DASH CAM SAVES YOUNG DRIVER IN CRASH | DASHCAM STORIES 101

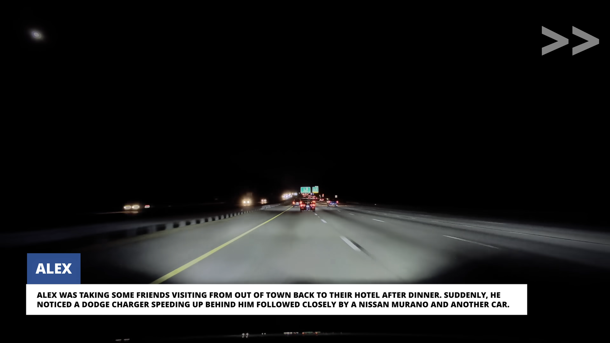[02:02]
Out of nowhere, an unmarked Chevy Camaro took off in pursuit, followed by a marked Dodge Charger.